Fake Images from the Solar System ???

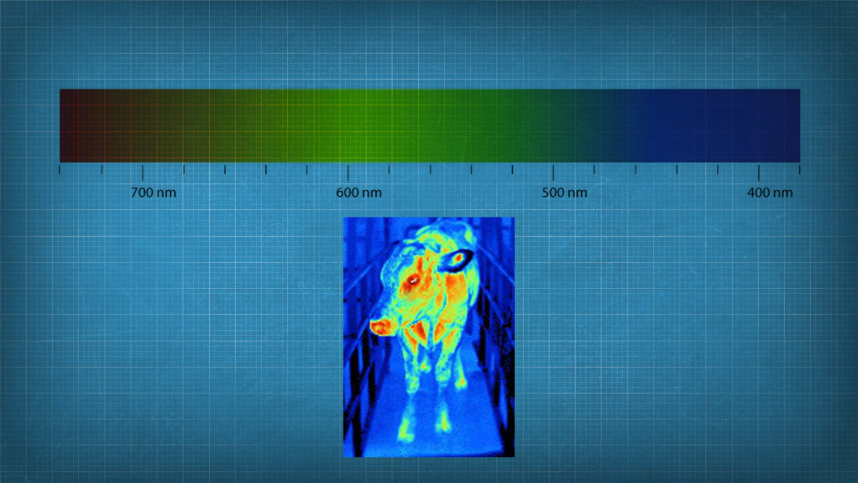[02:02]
we are just selecting visible colors for this purpose we can also see the awesome solar